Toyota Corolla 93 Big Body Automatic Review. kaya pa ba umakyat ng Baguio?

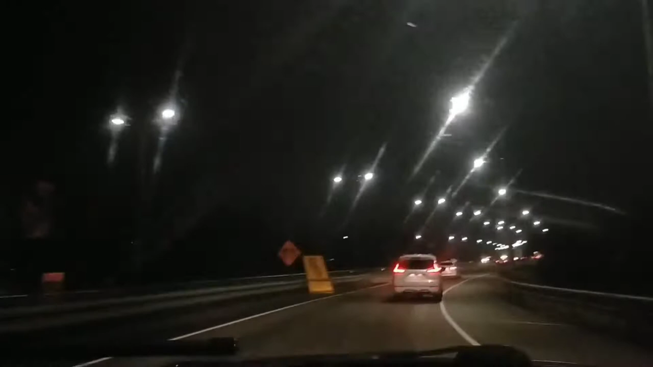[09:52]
Sa cash. So we're approaching the toll gate.
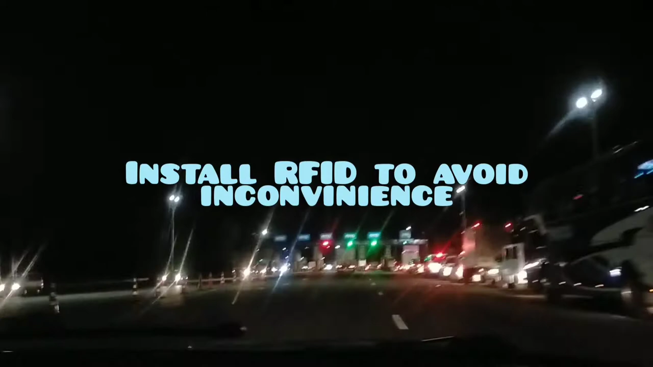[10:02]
sinasabi ko sa inyo, eh, magpa-RFID kayo, wala pa lang ako sinabi. Sa magpa-RFID kayo, mas maganda na. North and South, para wala kayo ba, ano, kung kasyo, hindi kayo dyan.
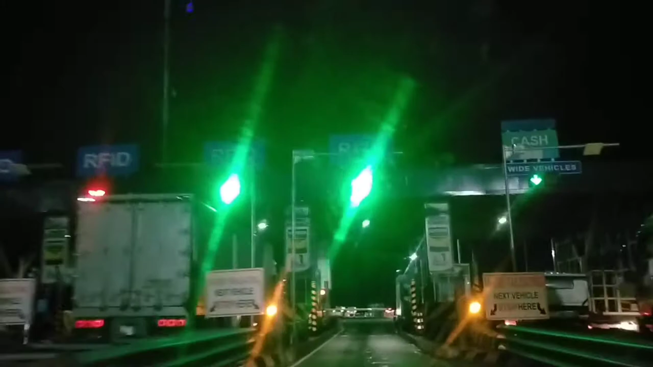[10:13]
Higa na kaya. So, kailangan ko na naman din yan. Ano
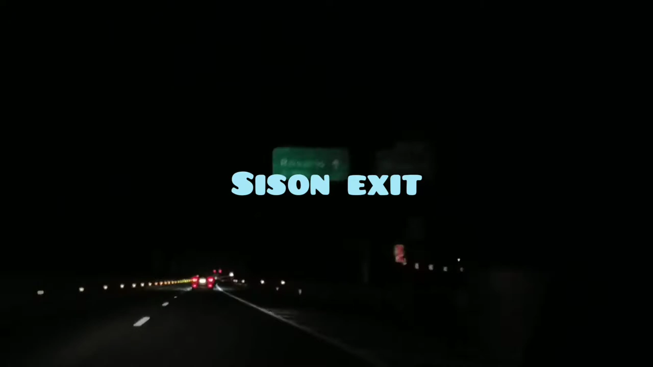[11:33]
Okay, so we're approaching the last exit in Tipilex, which is Rosario.
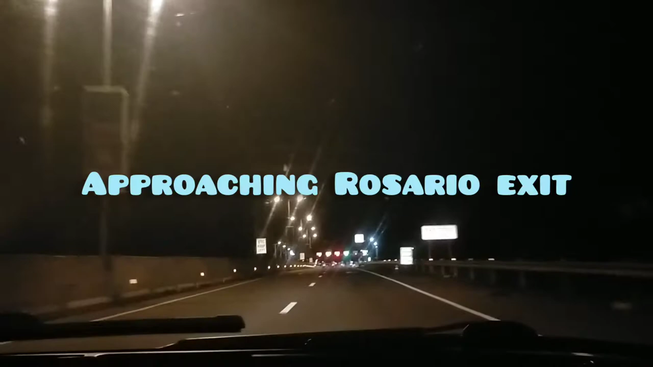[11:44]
Ito na, sa Rosario na tayo. Last na to. Time check, 2:54. Nakalimutan ko na kung ano oras tayo pumasok sa Tipilex. Pero thank you, Lord. Hindi na tayo. Hindi natin kung magkano ang toll fee.
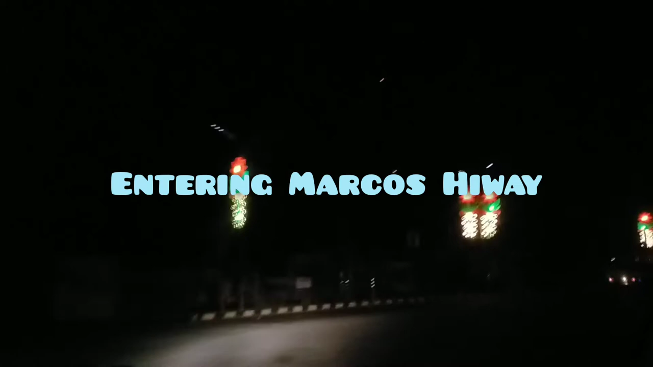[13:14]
Ano yata, every Friday, Saturday, Sunday lang yun bukas. So, Christmas time.
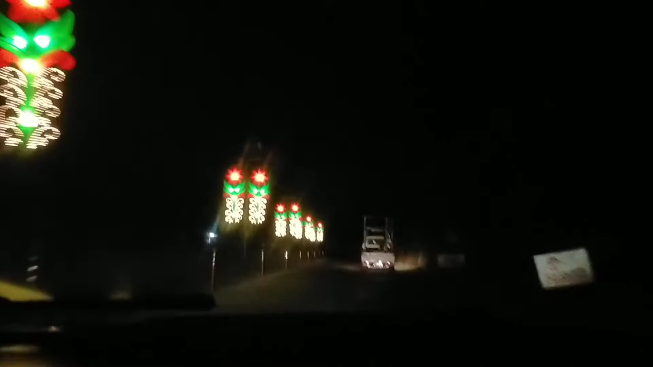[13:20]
So, Marcos Highway tayo. Balagat ko kayo pag nasa taas tayo. Right. Touchdown Baguio. Yan.